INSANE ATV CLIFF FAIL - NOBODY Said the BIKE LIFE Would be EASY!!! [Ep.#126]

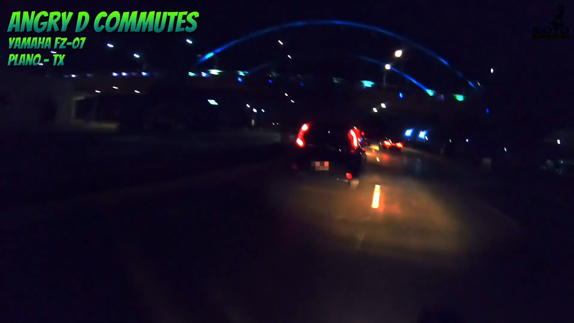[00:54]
DHK08. Hey, hey, hey. What the fuck? Pull that fucking car over! Stop the fucking car! Stop! Stop the fucking car! Hey, Cardo, music off. Stop!
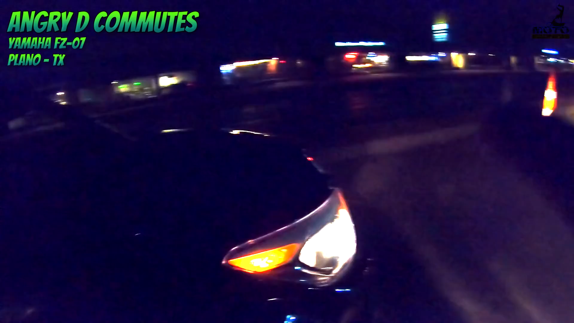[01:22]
Hey, man, you just got in a wreck, dude! Listen, don't run away, it's okay. It's okay. It happens, this stuff happens, it's okay.
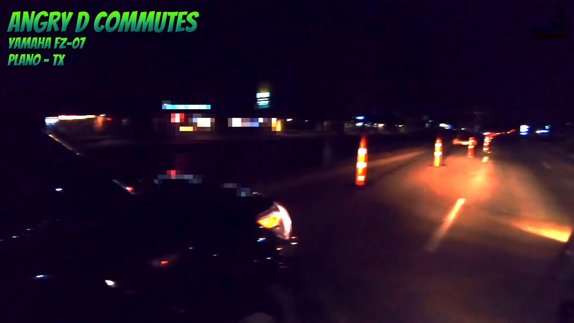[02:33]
All right, come on. I got your license plate, so don't run. Okay.